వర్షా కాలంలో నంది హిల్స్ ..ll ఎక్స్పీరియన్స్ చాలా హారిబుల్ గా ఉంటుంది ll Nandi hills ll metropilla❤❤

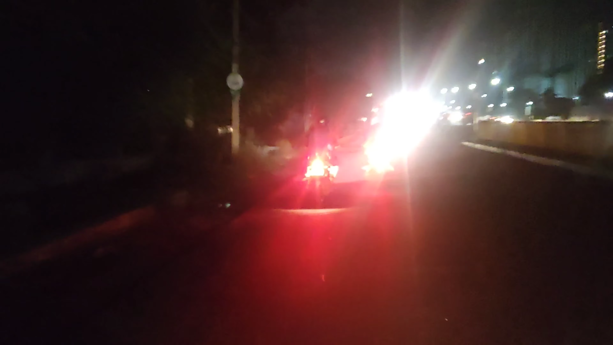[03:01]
దాంట్లోంచి బయటకు రాగానే మా ఫ్రెండ్స్ కనిపించారు. ఇంకా అందరం కలిసేసి వెళ్తున్నాం అనమాట. యాక్చువల్గా మేము మీట్ అవ్వాలనుకున్న పాయింట్ వేరు, మేము మీట్ అయ్యింది వేరు అనమాట, ముందు వెనుక అయ్యింది.
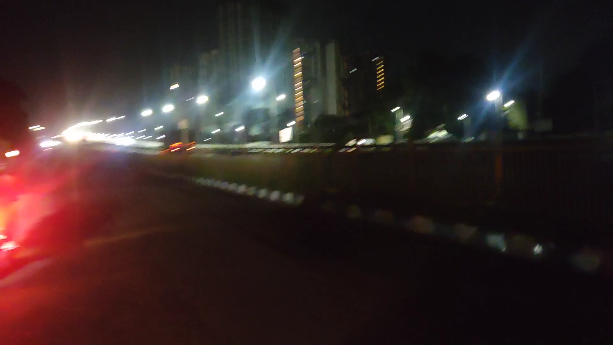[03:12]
సో ఇంకా అలా వెళ్ళిపోతున్నాం. ఇంకా ముందే స్టార్ట్ కావాల్సింది. చూసారా చీకటి ఎలా ఉందో, ఎదురుగా వెహికల్స్ కూడా వస్తున్నాయి. పైగా కొంచెం లేట్ అవ్వడం వల్ల అదే ఎర్లీగా 4:00